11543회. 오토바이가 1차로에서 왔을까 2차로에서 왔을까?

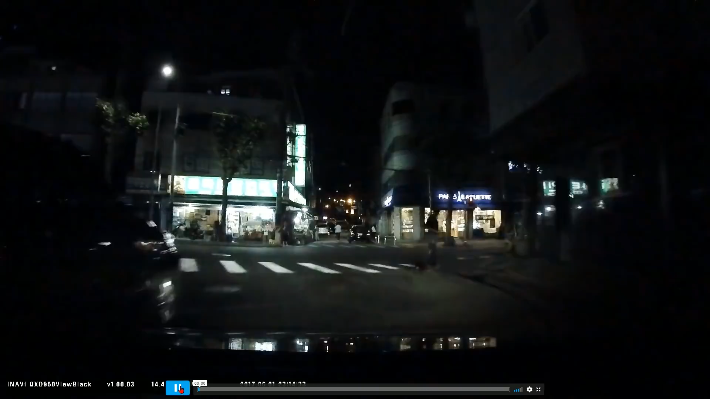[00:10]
여기서 편도 2차로, 왕복 4차로입니다. 택시가 비보호 좌회전하려고 그러네요, 직진 신호에. 천천히... 어...
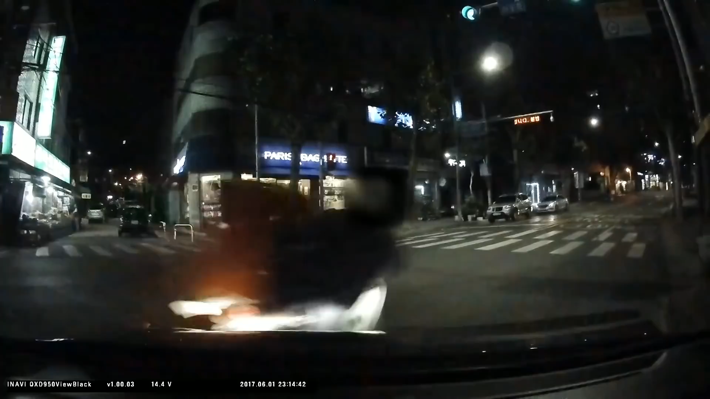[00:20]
이게 뭐야, 이게 뭐야, 이게 뭐야. 오토바이, 오토바이, 오토바이. 오토바이가 어디서 튀어나왔을까요? 이분이 그림을 그려주셨는데요.